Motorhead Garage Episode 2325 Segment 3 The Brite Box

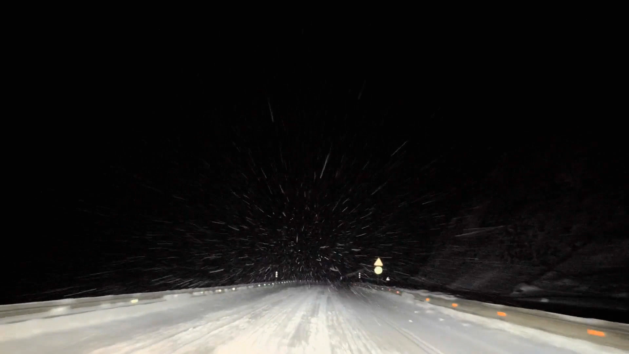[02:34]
You think your high beams might be the solution and all you're seeing, it looks like you're in the Millennium Falcon with stars flying by. It's reflecting off of that. How'd you solve that problem?